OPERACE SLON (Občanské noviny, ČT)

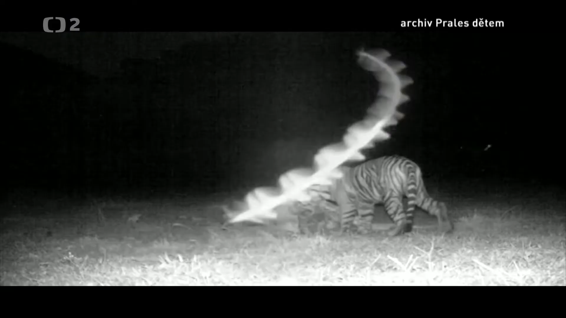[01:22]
který sundal krávu domestikovanou. Tak jednou z našich činností je vlastně kompenzovat škody způsobené divokými druhý zvířat,
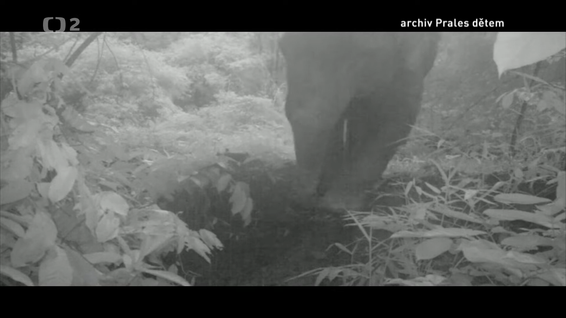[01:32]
které vám opustí národní park Gunnum Klauser,